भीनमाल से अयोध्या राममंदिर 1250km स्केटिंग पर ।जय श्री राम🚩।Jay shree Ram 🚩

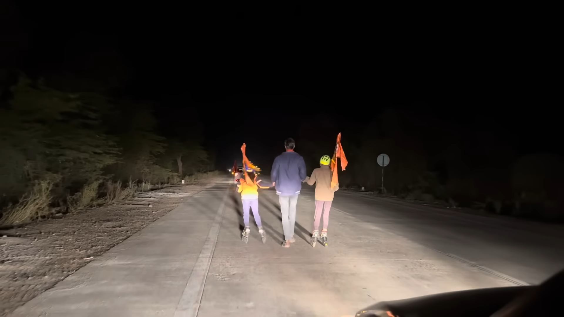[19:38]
सभी ने 2-2 किलोमीटर की दौड़ लगाई और बच्चों का हेल्प किया थोड़ा थोड़ा आगे, क्योंकि अंधेरा बहुत ज़्यादा था।